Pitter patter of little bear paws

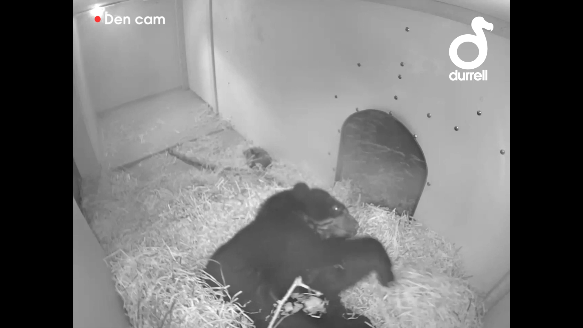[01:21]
We noticed that during the day, from observing her on the Cabin Dane camera, she'd gotten very restless and kind of moving around a lot, couldn't seem to get comfortable.
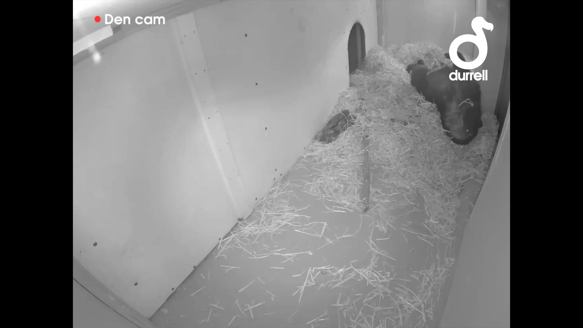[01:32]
She was bringing in a lot of bedding, making her nest,
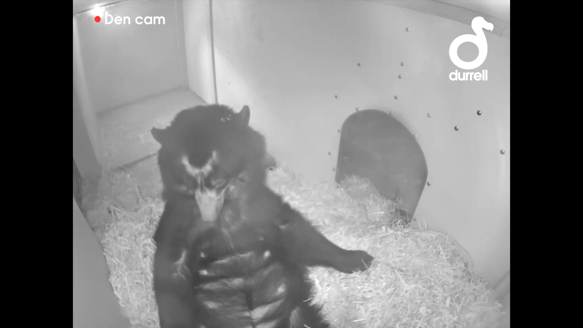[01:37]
so we kind of were monitoring her really closely. And it wasn't until towards the end of the day that we realised that, yeah, it looks like she's giving birth. We have all of these brilliant images from the footage, from the cameras we have placed in the den.
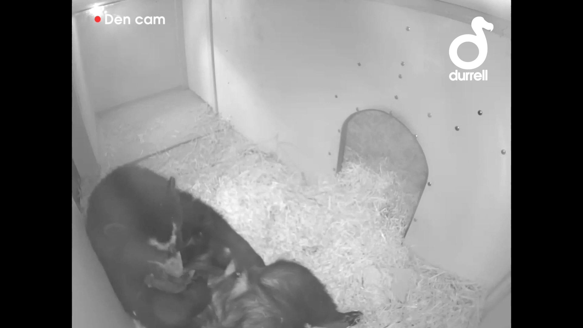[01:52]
And we had been given some sponsorship for the Cubbing Den refurbishment by ABN AMRO. And they paid for all of this fantastic high-definition equipment to be placed in. And it's really been invaluable because otherwise we wouldn't have a clue what was going on in there. So now we can monitor her, check on the condition of the Cub and see that it's doing well without having to disturb her at all.